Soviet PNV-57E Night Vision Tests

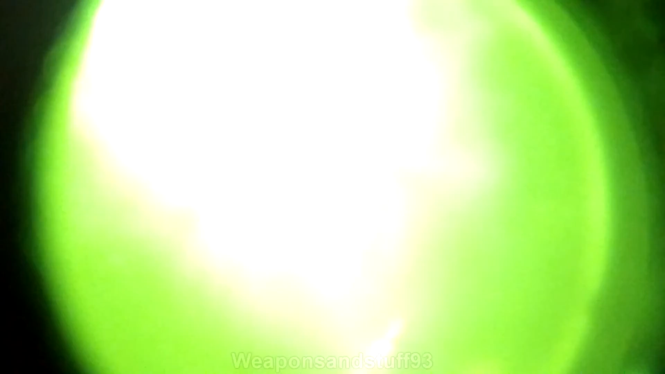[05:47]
have a look at the sky in a minute, like the moon and that, oh, streetlight. That's the moon. Oh, geez. In a sec, if you aim it towards a gate, we'll put the IR illuminator on.
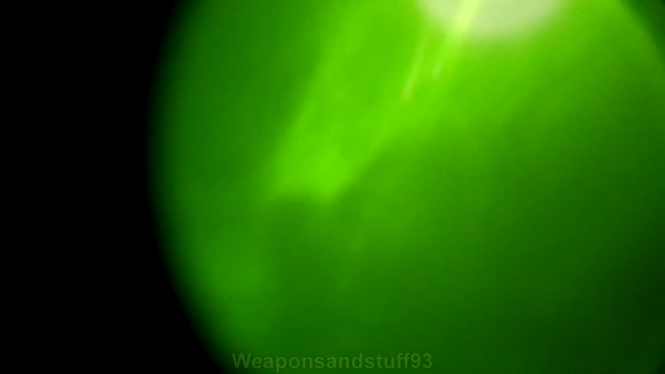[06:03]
I'll just flick that for you, and we'll see what that looks like. Ah. I guess it, oh, sorry, that's very bright.
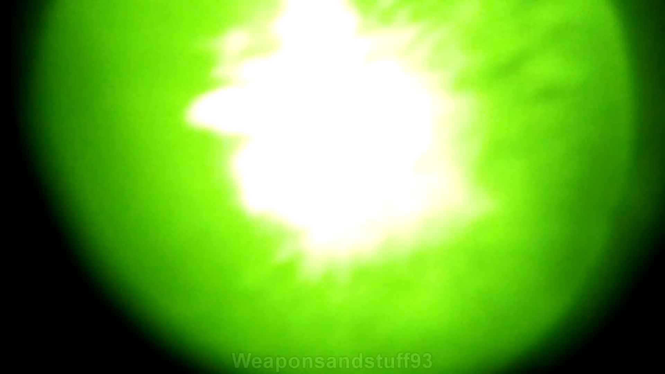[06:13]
Oh, well, yeah, at short distances, it overexposes the camera. I see you right there.
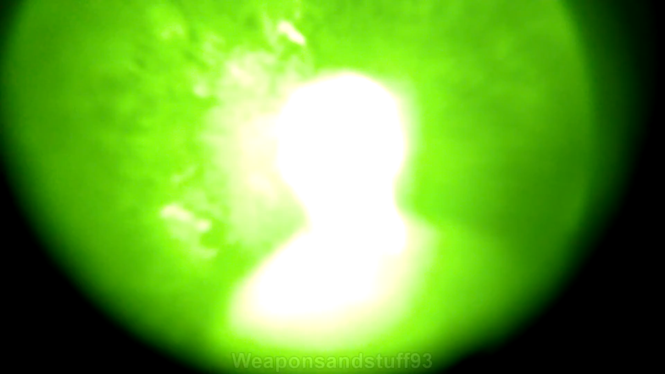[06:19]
Could you flick it off again, and I'll just have a look at you with the, oh, sorry, I haven't got a hand free.
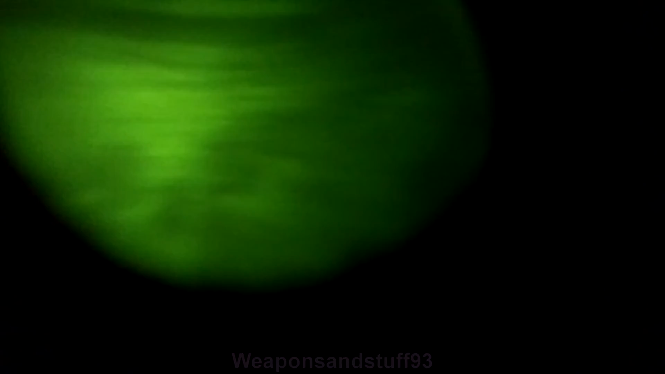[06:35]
And obviously, er, a lot brighter than what we could see.
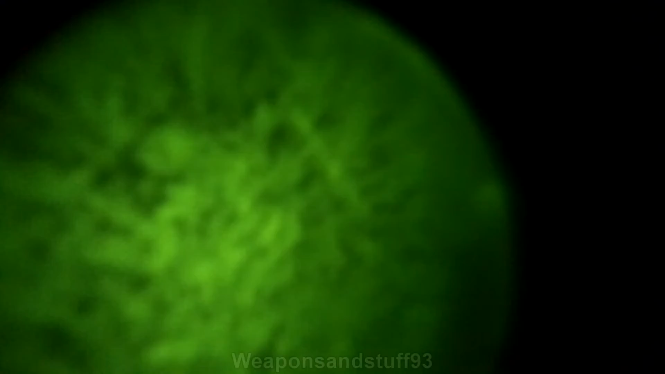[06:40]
Oh, sorry, I wasn't there. I think the connector's going, there's always a red one.
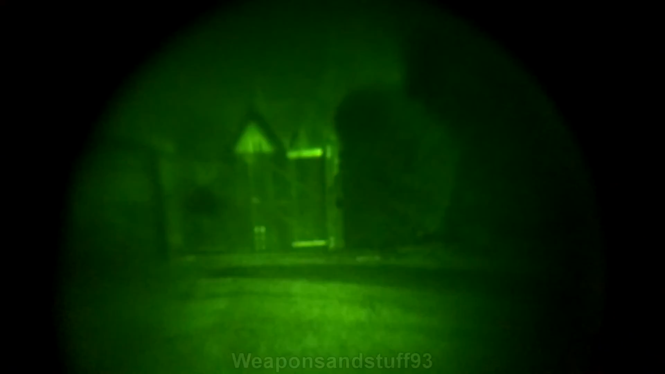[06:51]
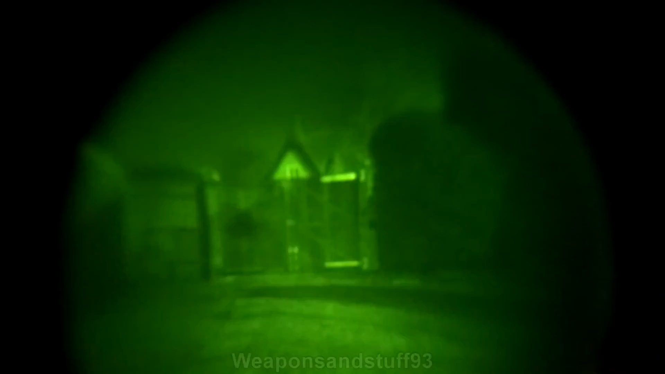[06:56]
It's interesting, it didn't actually fade out that much in that time. Yeah, it's because the capo's have to cool that down.
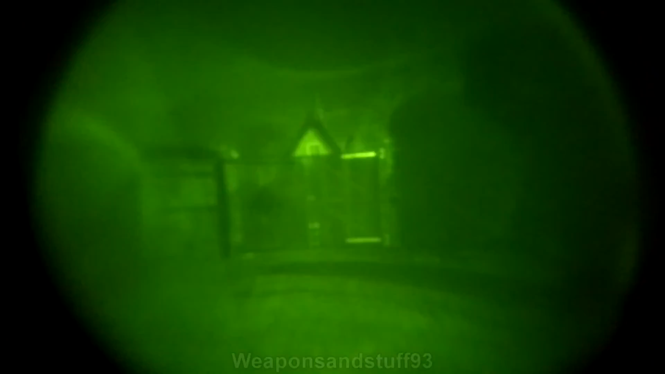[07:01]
I don't want to get that on there without shopping myself.
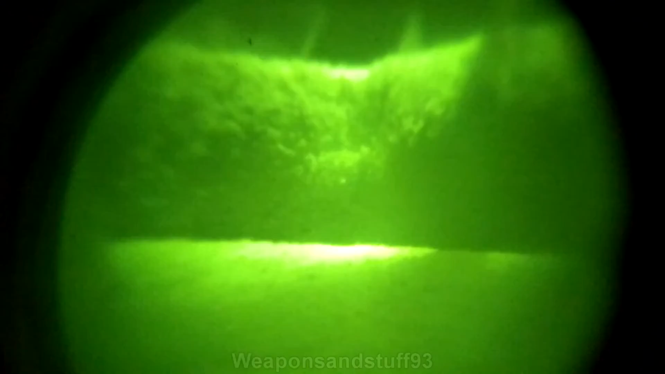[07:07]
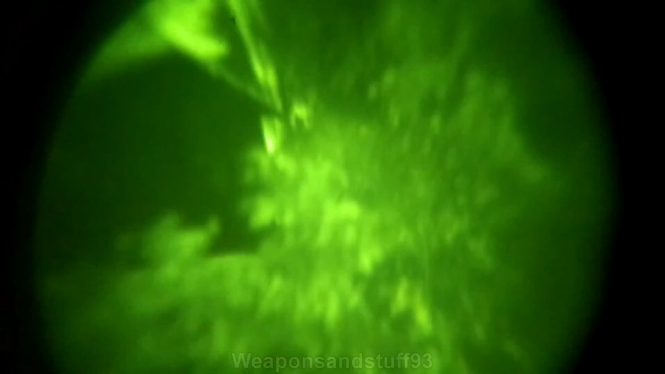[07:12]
It'd be worth looking at the shadows near the garage, which are obviously that way.
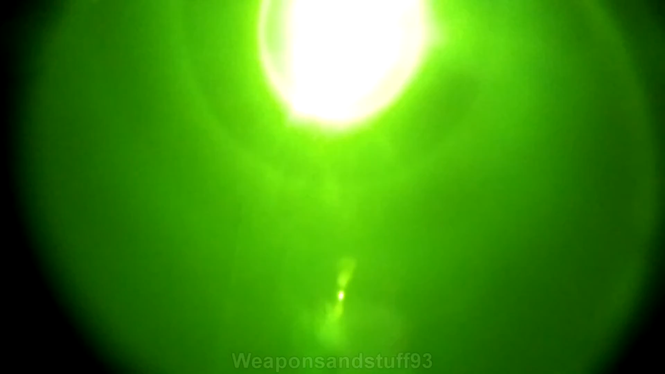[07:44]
It's up in the moon. Yeah. It's the bright bit there, yeah. Yeah, that's really sharp.